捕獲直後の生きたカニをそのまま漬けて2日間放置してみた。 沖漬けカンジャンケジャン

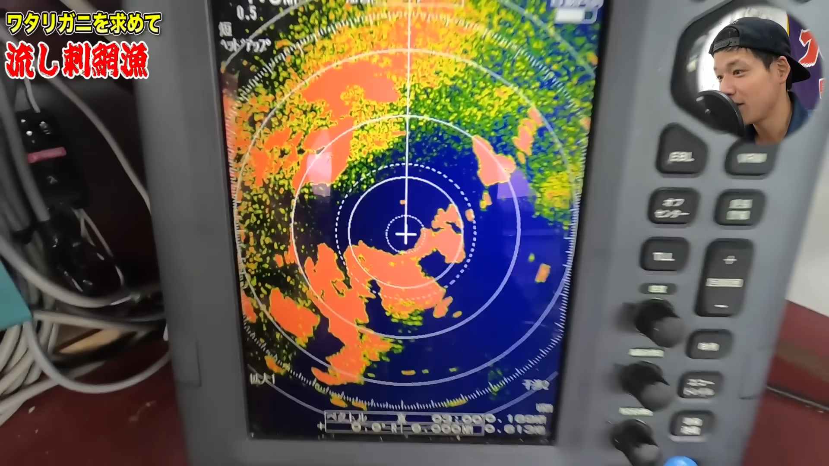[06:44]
で出港するわけなんですが、見てください、この雨雲、レーダーの上部に映ってるのは全部雨雲です。
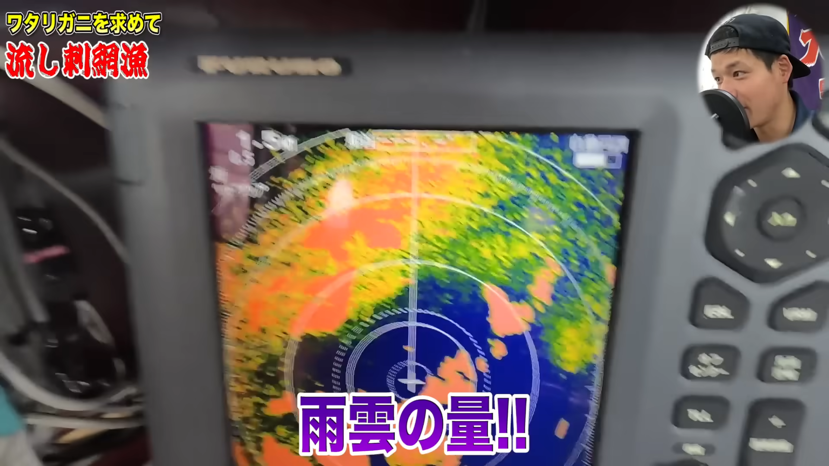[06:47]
で大雨が降っております。もう最悪ですね。